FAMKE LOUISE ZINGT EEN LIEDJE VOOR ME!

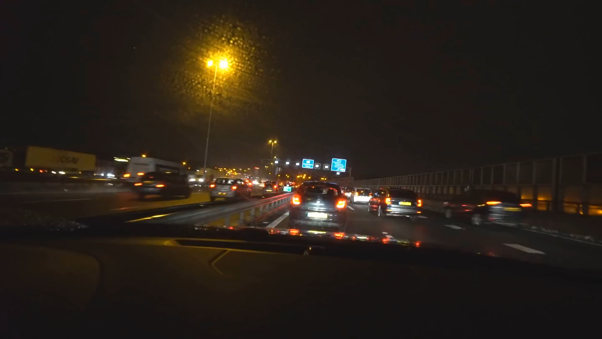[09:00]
Daar gaat Rick, lekker in de regen.
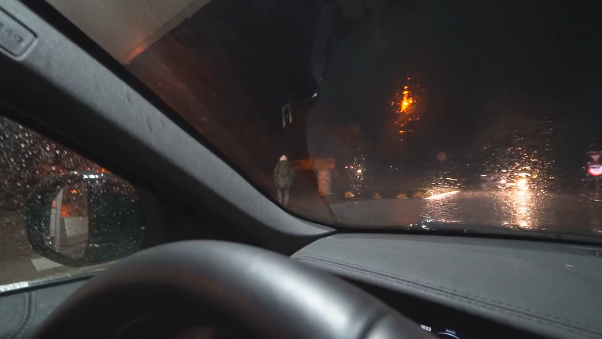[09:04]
Oh mijn god, wat is het een kut weer. Echt wat een rot weer, hè? Waarom gaat hij nou weg?